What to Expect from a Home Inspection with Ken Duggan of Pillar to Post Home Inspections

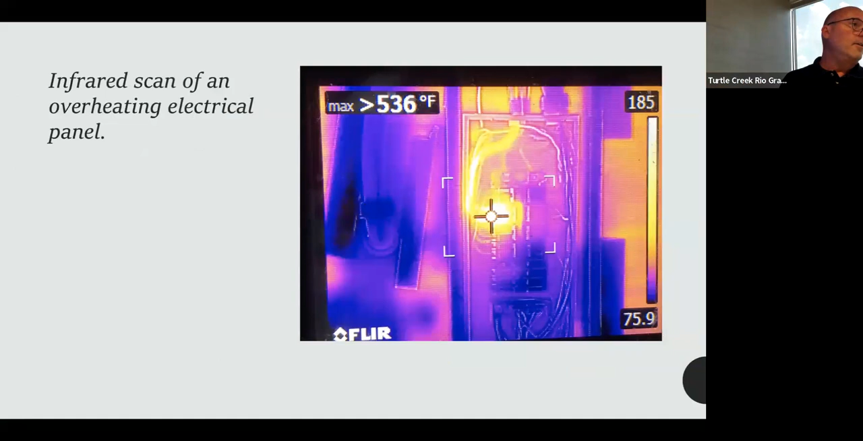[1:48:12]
Gosh, it could be a defective air conditioner unit. It could be wrong size wiring. It could be the wrong breaker going bad. There's lots of stuff. Okay, we're about 10 minutes past noon. Oh, are we? Yep. Okay. Yep. We're done. Is there any last slides you want to share? Yeah. I do. Okay. Yep. Yep.